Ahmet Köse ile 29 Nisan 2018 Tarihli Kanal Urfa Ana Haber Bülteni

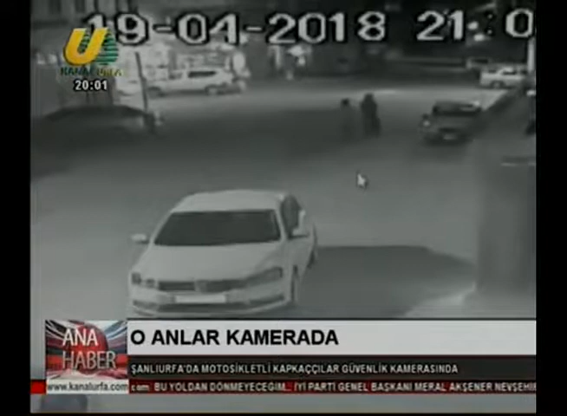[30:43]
Çocuğuyla birlikte eve giden ismi öğrenemeyen kadının yanına yanaşan bir kişi kadının cep telefonunu kapkaç yöntemiyle aldı. Daha sonra kapkaççı kişi iki arkadaşının üzerinde bulunduğu motosiklete binerek uzaklaştı. Şüpheliler kaçarken kadının şikayeti üzerine polis ekipleri çalışma başlattı. Çevredeki güvenlik kamerası kayıtlarını inceleyen polis, şüphelilerin AD, İC ve CD olduğunu tespit etti. Adresleri saptanan şüpheliler evlerine yapılan eş zamanlı baskınlarla yakalandı ve gözaltına alındı. Şüpheliler emniyetteki işlemleri sonrasında adliyeye sevk edildi.
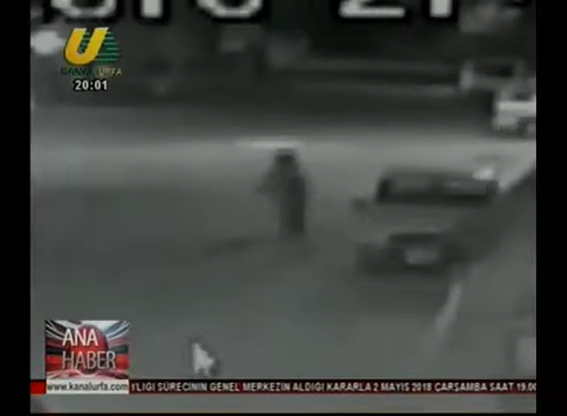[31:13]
Polis olayla ilgili soruşturmasını sürdürüyor. Şanlıurfa'da otomobilin buğday yüklü tır arkadan çarpması sonucu meydana gelen kazada bir kişi ağır yaralandı.